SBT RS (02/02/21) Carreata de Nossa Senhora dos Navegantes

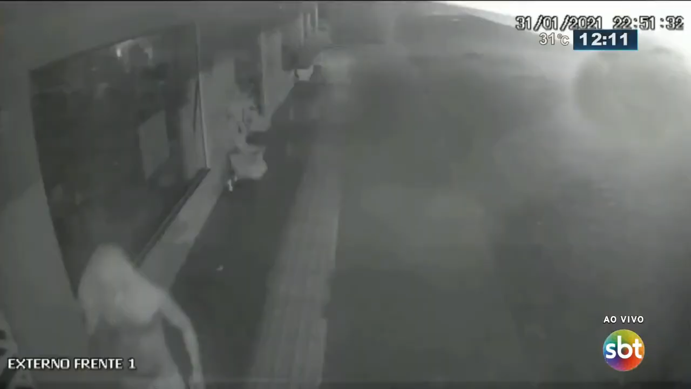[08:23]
E atenção para essas imagens aqui, um homem invadiu um mercado em Santa Rosa, região noroeste do estado, Glauco, o que ele queria dentro deste mercado? Ele pega um tijolo e talhe naquela porta com toda a violência que podia, e aí, Glauco?
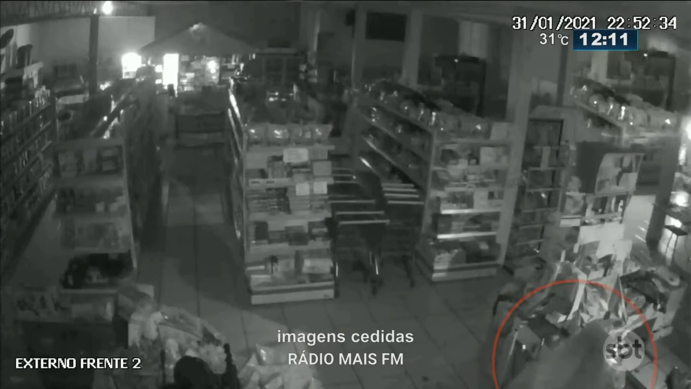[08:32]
Pois é, rapaz, está aparecendo muita raiva também, né? Aparentemente, sabe o que ele roubou?
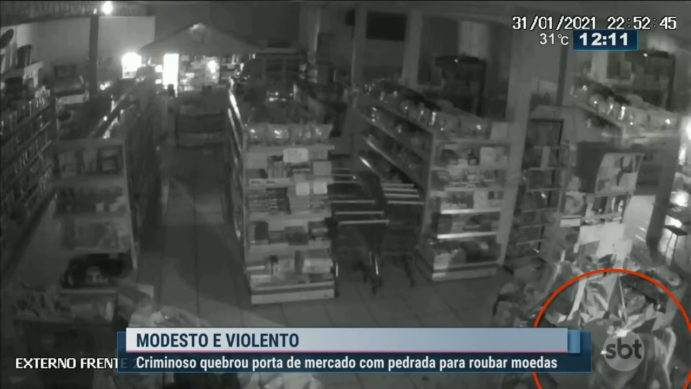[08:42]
Dois pacotes de cigarro e algumas moedas. Isso mesmo, você não está ouvindo errado, não. Dois pacotes de cigarro e umas moedas que estavam ali no caixa.
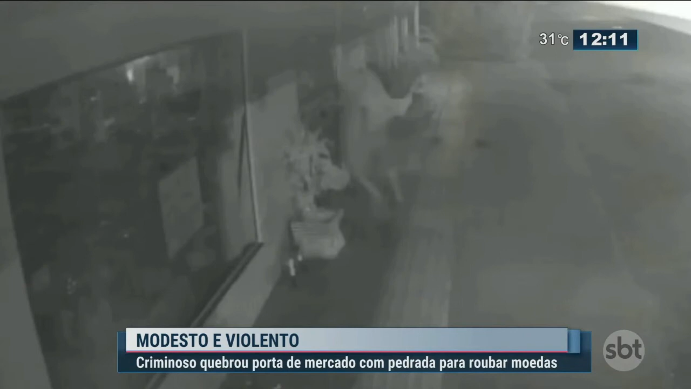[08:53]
Mas o que impressiona é a agressividade, como a gente está vendo aí nas imagens. Ele atira duas vezes seguidas um tijolo contra uma porta de vidro temperado, que a gente sabe que é forte realmente, até que a porta se rompe. Isso aconteceu no domingo, próximo às 11 horas da noite. A polícia está investigando o caso e até agora não tem nenhum suspeito deste ato aí, que,
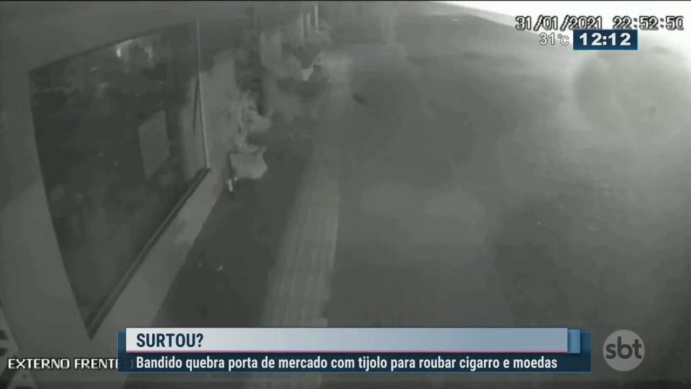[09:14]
como eu disse, é de uma agressividade incrível. E ele roubou dois pacotes de cigarro e um pouquinho de moeda. Sabe o que eu acho que é isso, Glauco? Primeiro, esse vidro até parece blindado, né? Dá a sensação que é um vidro blindado. Deve ser aquele temperado que ele não quebra, ele estilhaça, né? Por questão de segurança, como o vidro do carro. Não é como você quebrar um copo que fica a ponta cortante, não, ele quebra todo por inteiro. Agora, esse aí é a dificuldade que ele teve jogando, né? Esse tijolo.
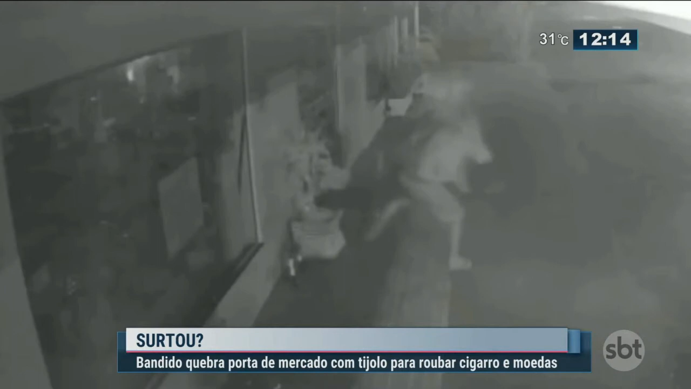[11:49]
É, parece que agora o vidro bem reforçado e mesmo assim ele atira uma vez, atira na segunda e tenta, tanto é que ele puxa, e ele termina de quebrar com a mão, tu viu ali, Glauco? Eu não sei se aquilo não é um pedaço da maçaneta, daquelas maçanetas que tem na porta. É, pode, pode ter usado ali no final a maçaneta, mas ele joga um tijolo, joga o segundo e aí ele vai, puxa, puxa, puxa, é, puxa pela maçaneta, exatamente. E aí termina de quebrar. Agora, essa violência, a sensação que tem sim,